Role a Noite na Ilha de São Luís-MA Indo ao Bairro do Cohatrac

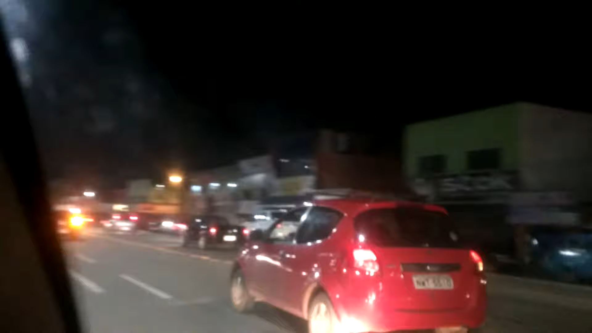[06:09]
ficou um pouco complicado aqui, a gente pegar a direita aqui. Frente, é, mas agora que a gente sai do tijolinho.
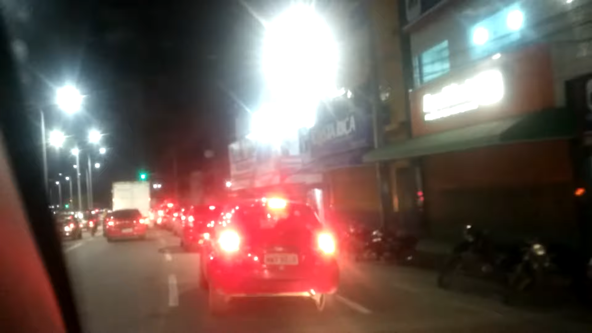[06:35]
O espaço para pegar a direita ficou muito reduzido. Pesada um pouco aqui de vez em quando. Vou dar um salto aí, ó, como é que é
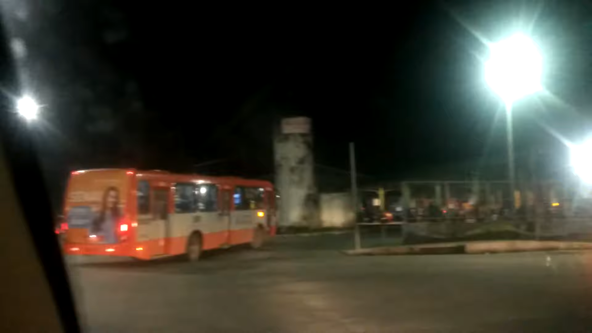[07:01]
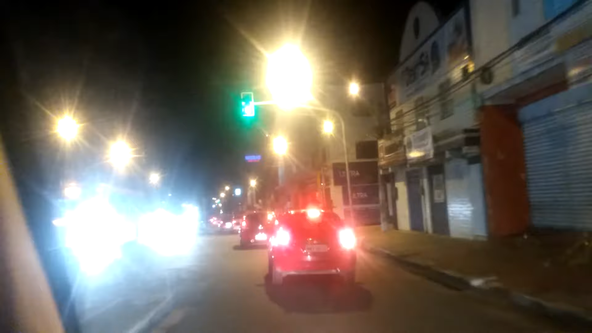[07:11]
nojento. Pelo menos o asfalto aqui tá melhor, tava nojento.